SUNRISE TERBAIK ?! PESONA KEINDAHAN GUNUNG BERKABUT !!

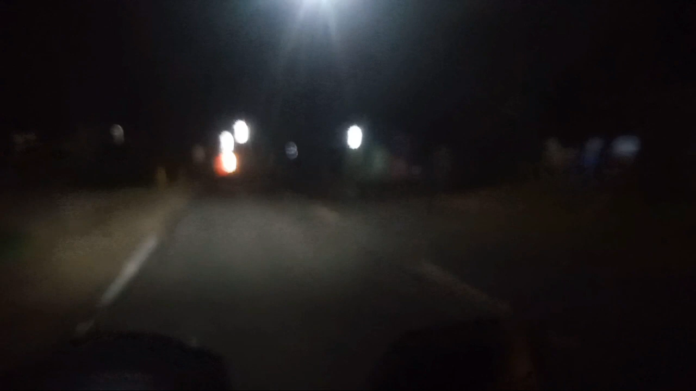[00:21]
Suasana masih sepi kabut. Kamera sedikit blur, maafkan ya teman-teman.